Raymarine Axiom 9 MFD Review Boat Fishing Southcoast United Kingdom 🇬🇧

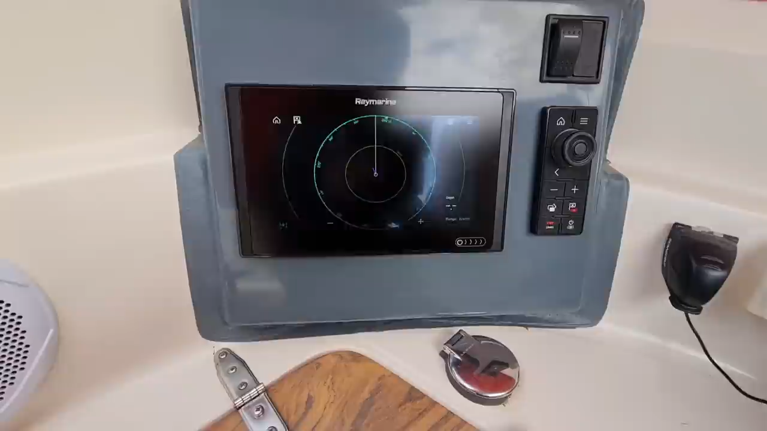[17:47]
transmit transmit transmit that there we go right so i can come
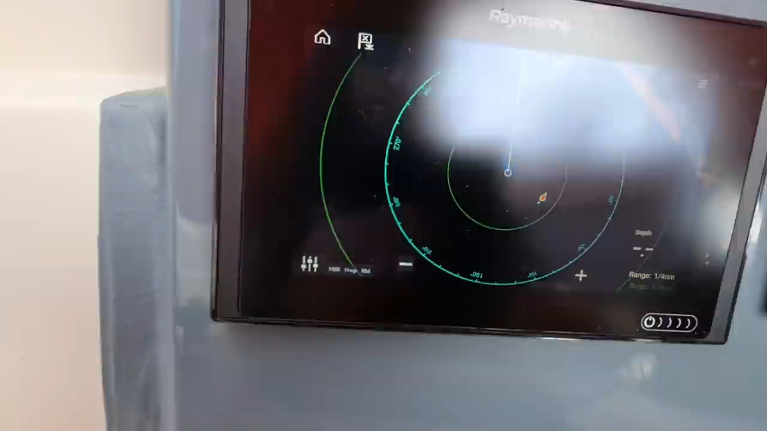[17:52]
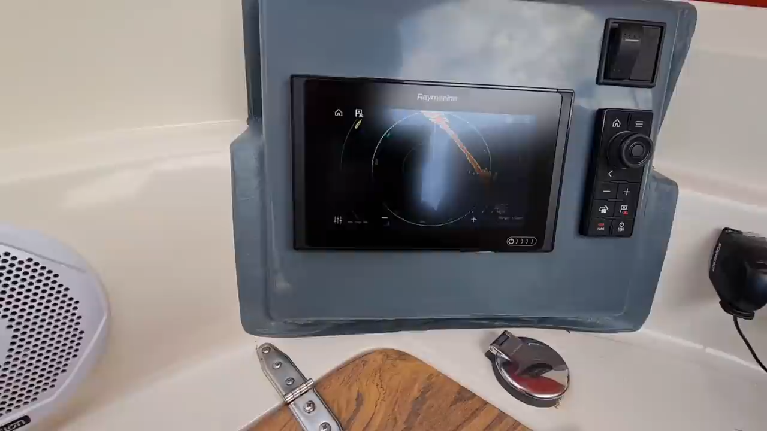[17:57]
there we go there's hill head there so i've now got the radar working
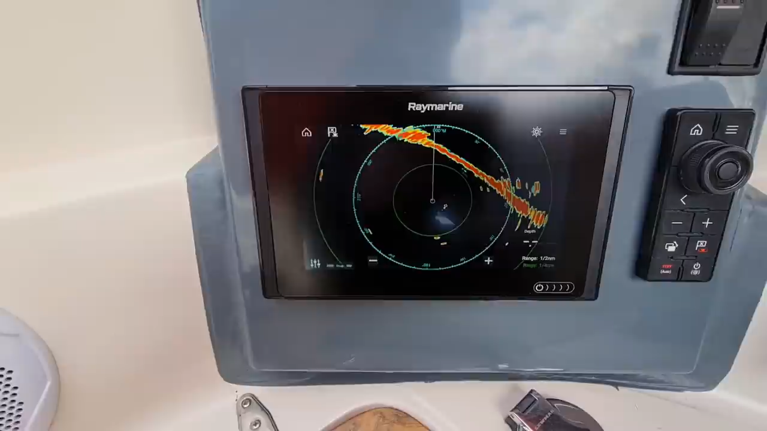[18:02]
on this one solely or i could have all three screens with a radar on if i wanted to now everything is working on here now so let's go uh what should we do
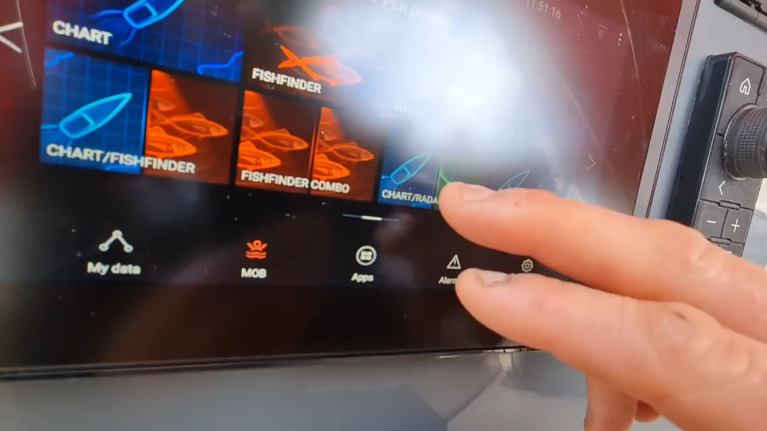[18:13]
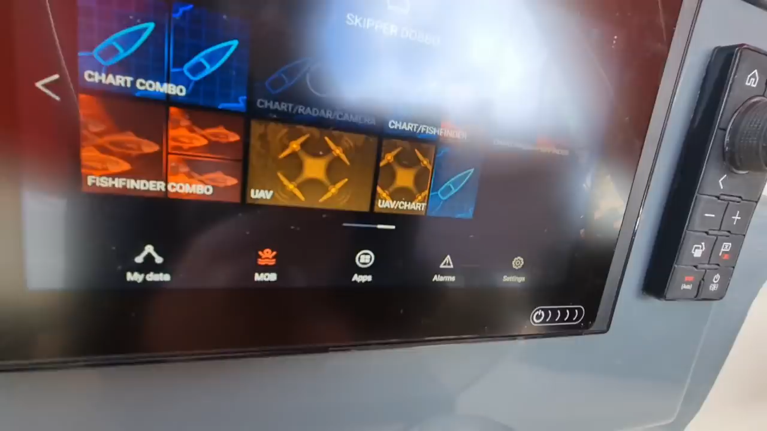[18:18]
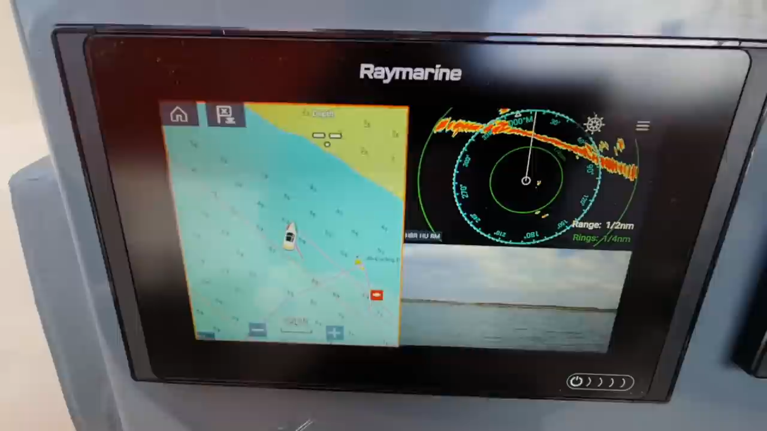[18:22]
there we go so we've got chart plotter radar and camera now you can change all your all your items around you know personalize it all
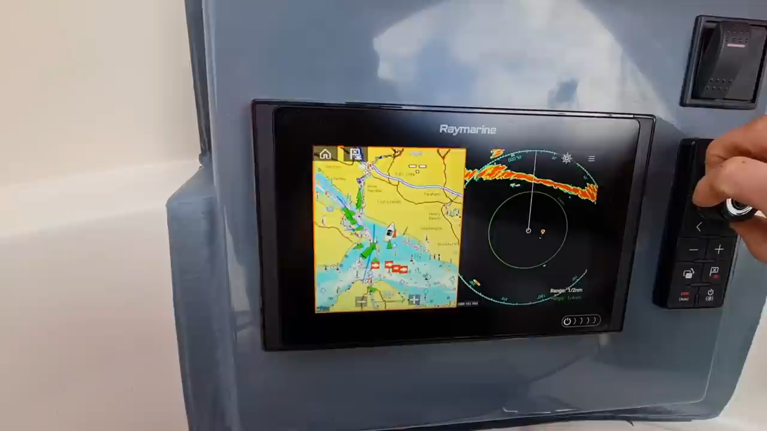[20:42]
different segments so to speak there goes the isle of white solent